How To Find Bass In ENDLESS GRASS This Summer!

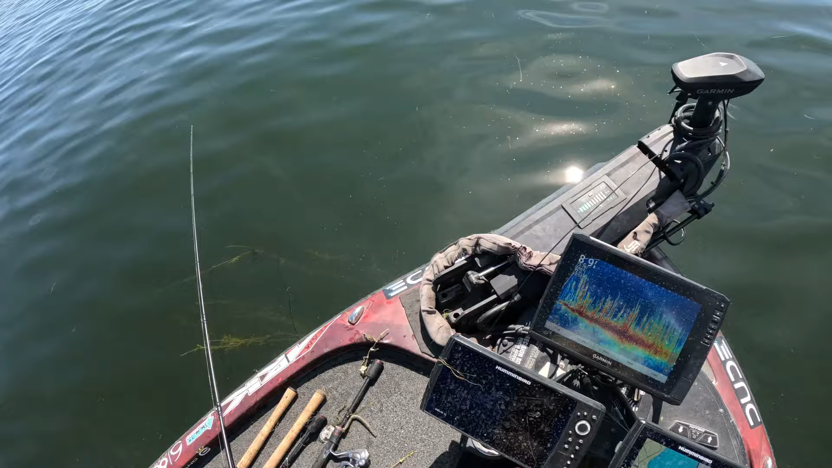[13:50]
grass that's gonna be my key to start flipping this even with that deeper grass that's what I'm gonna do unless they run the choppers down the lake which a lot of times if you have a glake that has a lot of grass they'll run choppers through it or they'll spray some of it that's the only time I'll flip shorter stuff but for the most part I just drive around and go till I see the grass whether with my graph where it comes up like you can see right there where it gets tall or I will just look with my eyes visually alright